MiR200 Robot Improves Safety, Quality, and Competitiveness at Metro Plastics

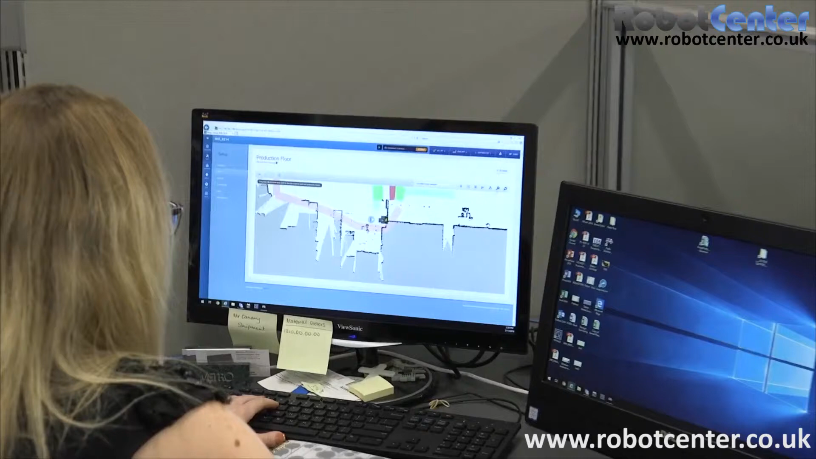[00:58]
When we first received the robot we had to map the floor which was as simple as actually driving it. To actually map the building and program it